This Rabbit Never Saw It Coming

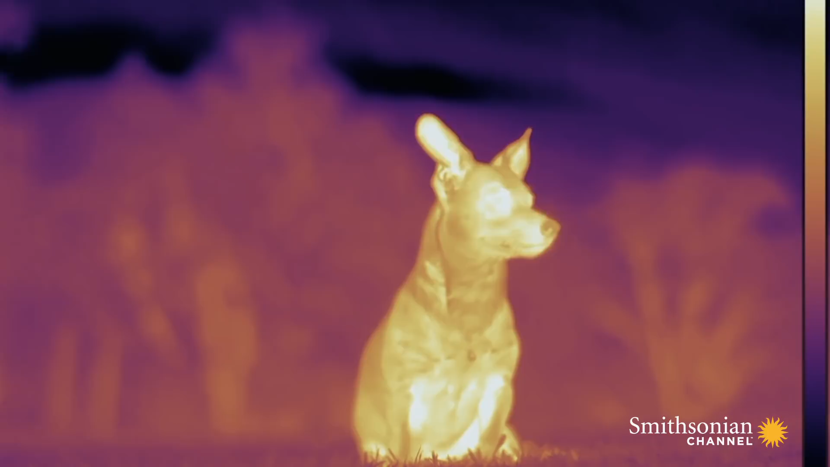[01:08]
Squeeze can sense body heat with incredible accuracy.
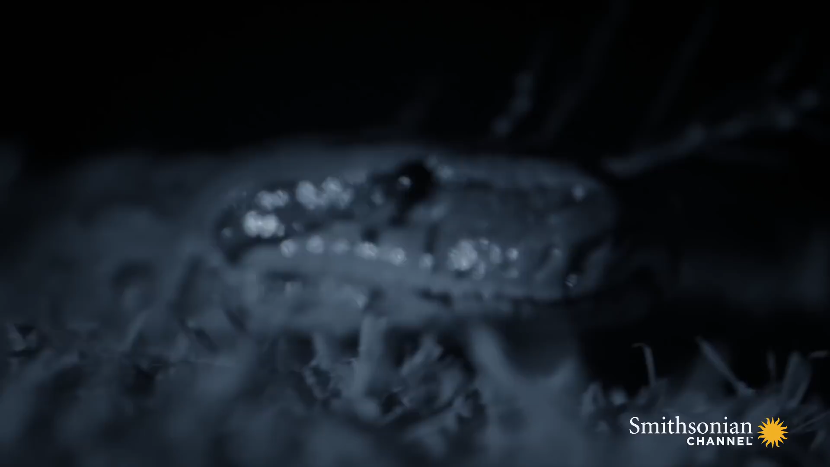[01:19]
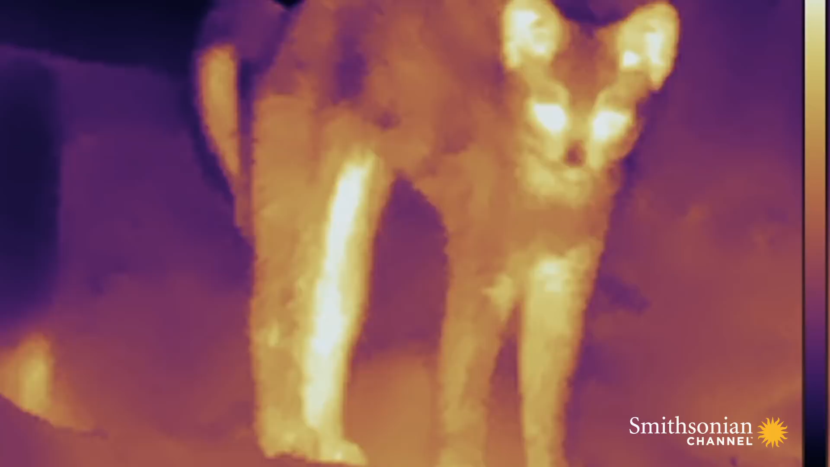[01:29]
Squeeze is looking for something just the right size.
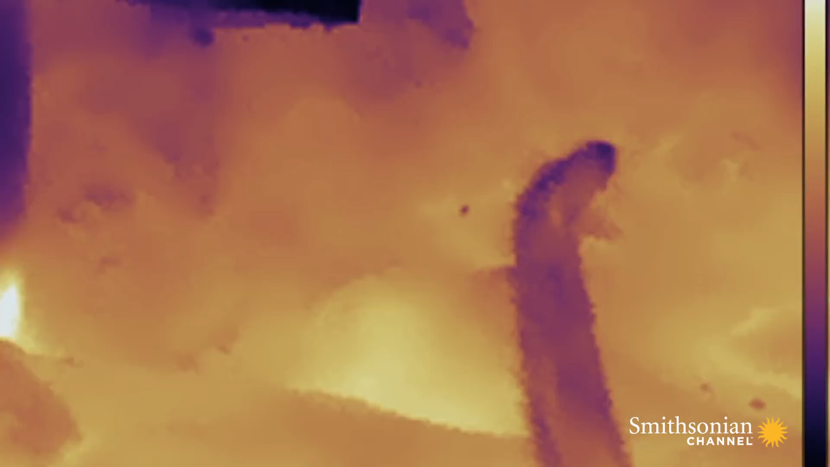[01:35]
Squeeze is looking for a frog, but it's like Goldilocks, not too small.
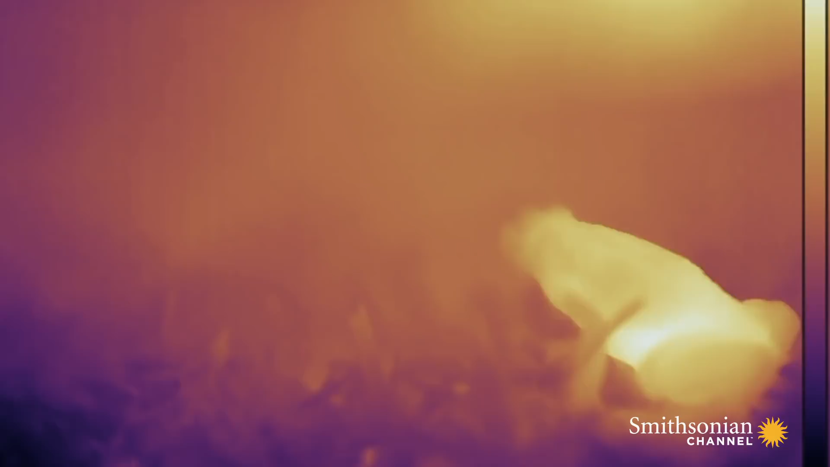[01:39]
A frog is hardly worth the effort.
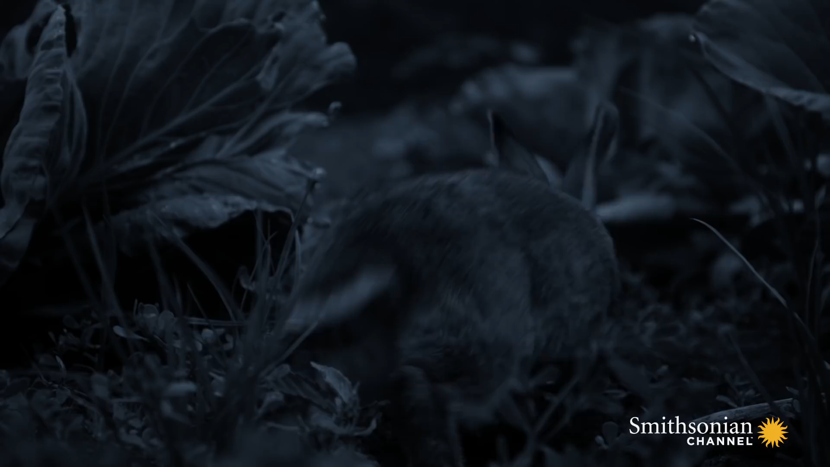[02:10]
This rabbit has come to dine on some tasty cabbages. Unfortunately for the rabbit, the cabbages are perfect cover for squeeze.
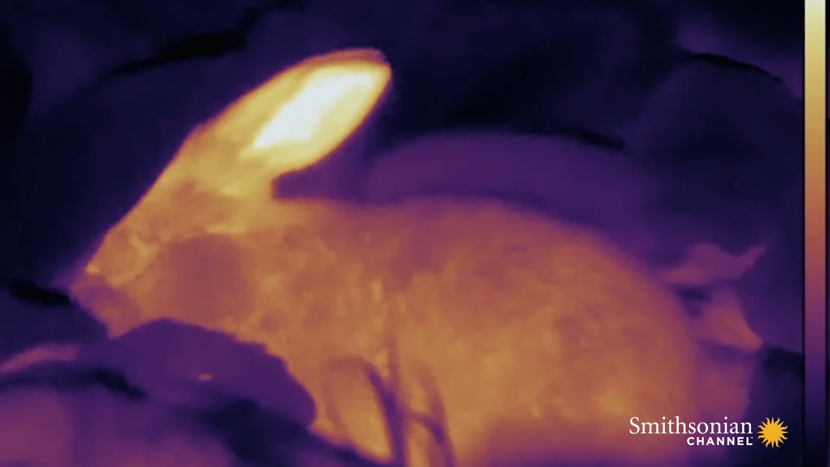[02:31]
The rabbit's acute hearing is legendary,
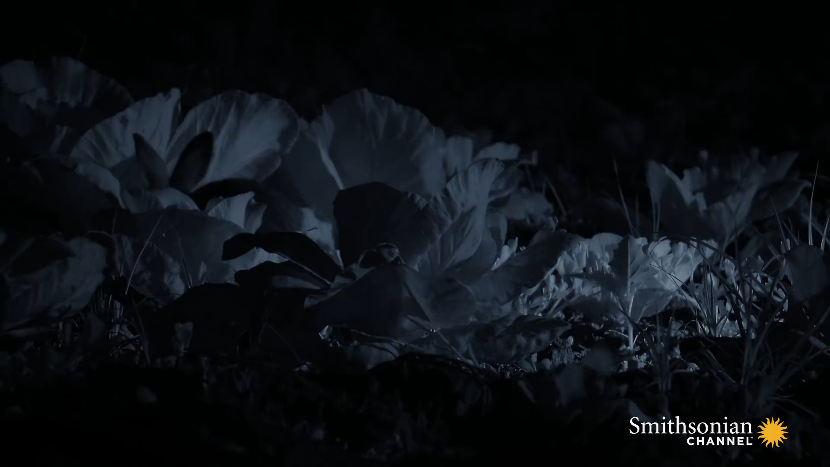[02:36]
but it seems oblivious to the approach of this stealth hunter.